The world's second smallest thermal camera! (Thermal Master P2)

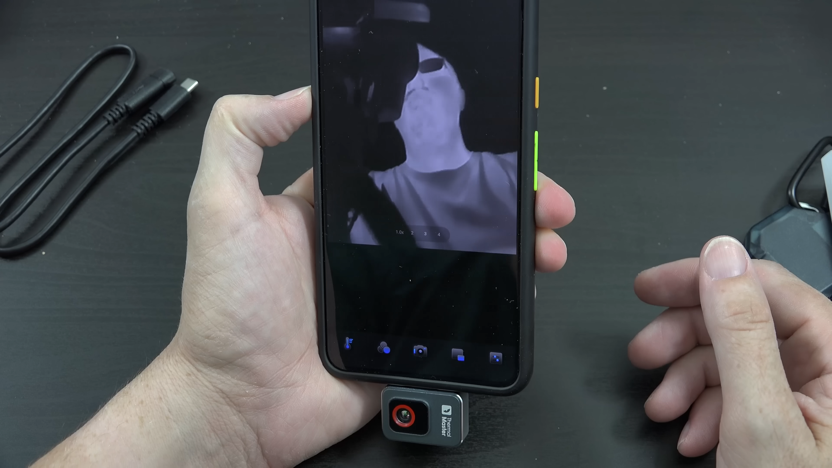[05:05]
is very interesting very oh my gosh so I should be able to take it and flip it around
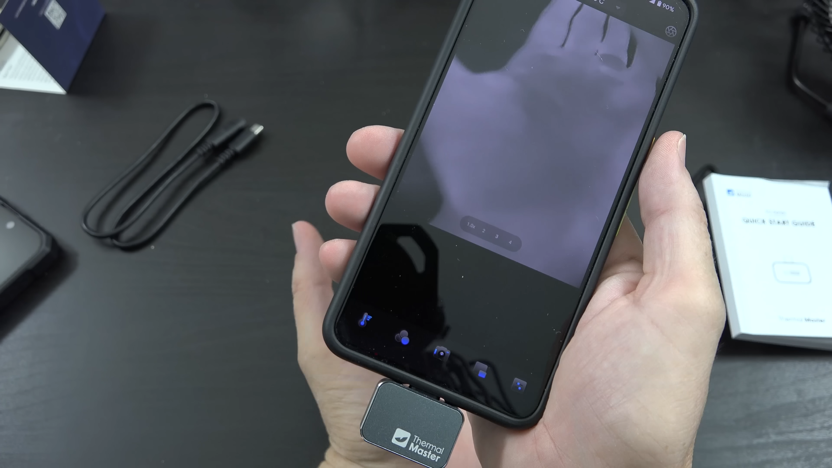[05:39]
so then we'll have a cable next to it right so that should be cold you shouldn't really be able to see it oh I move my hand away you can see where the oh man that's super cool I am absolutely thrilled I'm thrilled this is so cool uh let's see point
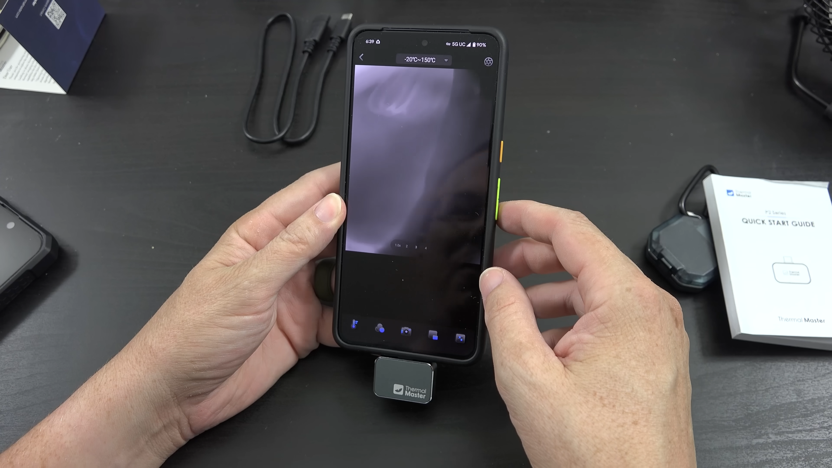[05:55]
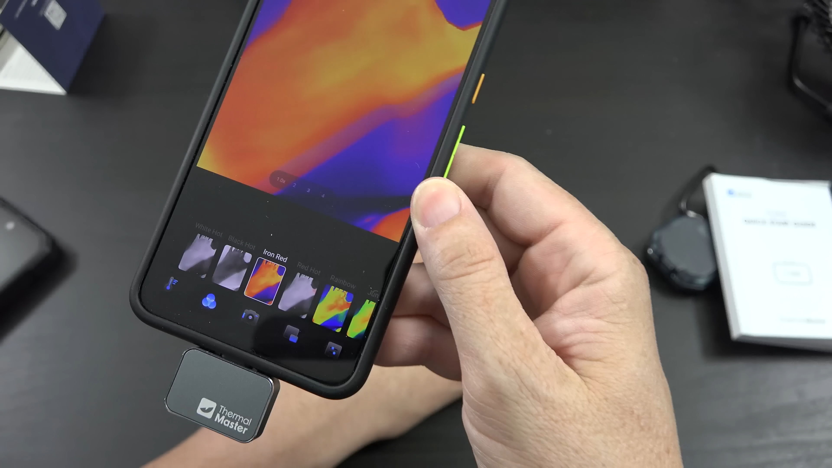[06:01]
I'm used to seeing iron there we go that's what I'm used to seeing for thermal imaging and then I take my hand away and yeah you can see oh I'm such a dork oh so you could do the opacity
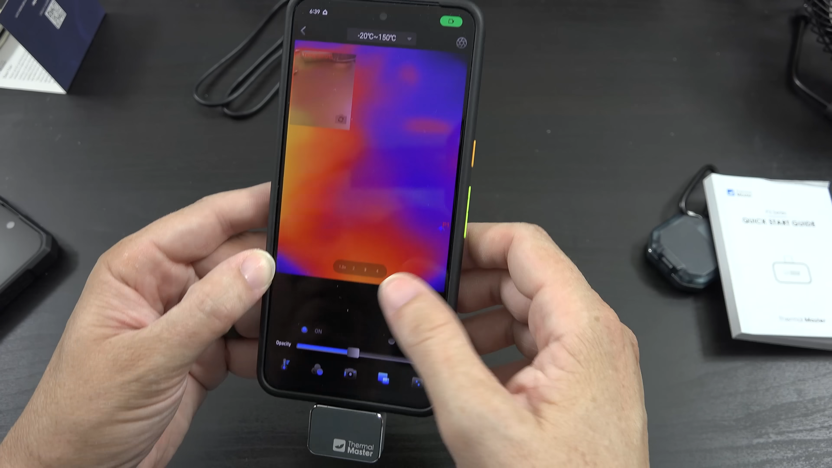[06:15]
where it'll do the can oh yeah okay so that's a feature that this thing has you can make it towards that other lens that isn't
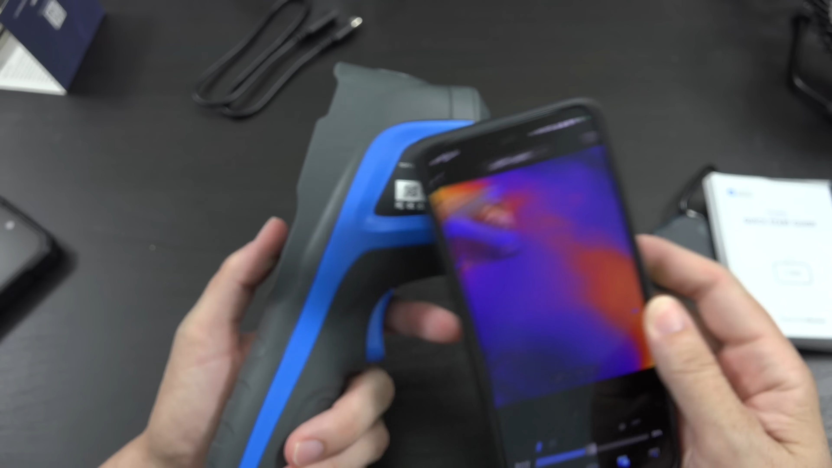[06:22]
thermal can like over see the image so you have
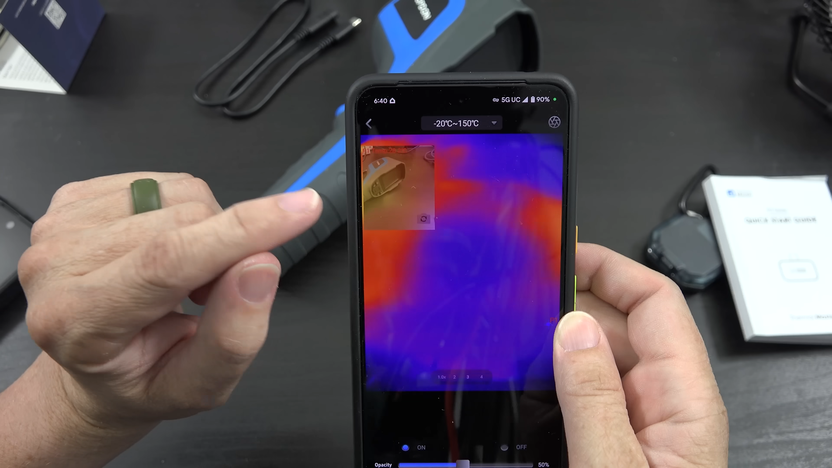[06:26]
a view of it like this this is showing me the actual camera but then this is
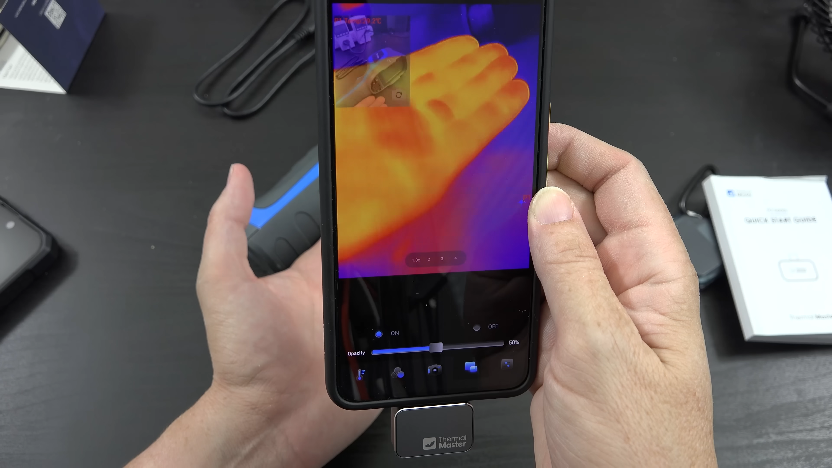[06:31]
showing the thermal so this has that feature too but this is just a tiny thing it combines the camera on your phone and the camera on here
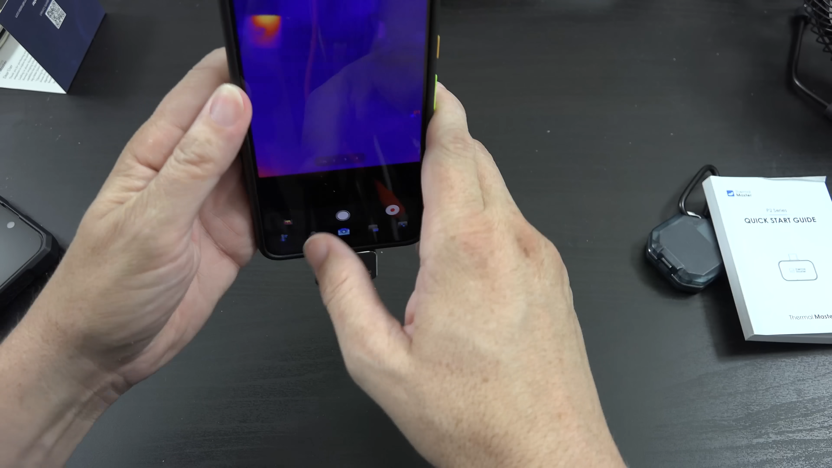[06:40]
and now we can record a video while using the app
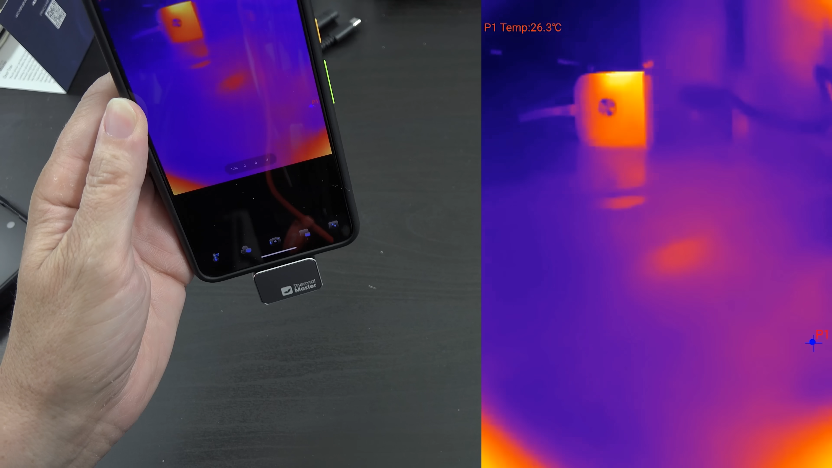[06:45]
On screen: spot 26.3°C
and now we have a video which I gotta say the video on this thing is not that great at all so
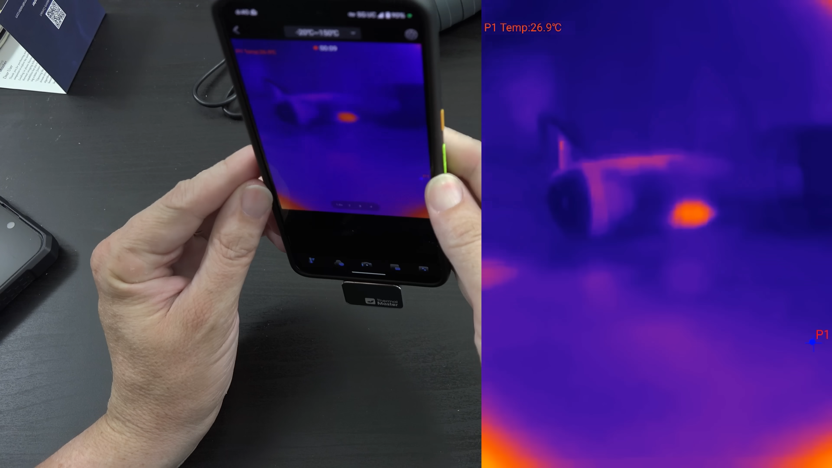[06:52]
On screen: spot 26.9°C
it'll be exciting to see what the difference is with the video on this thing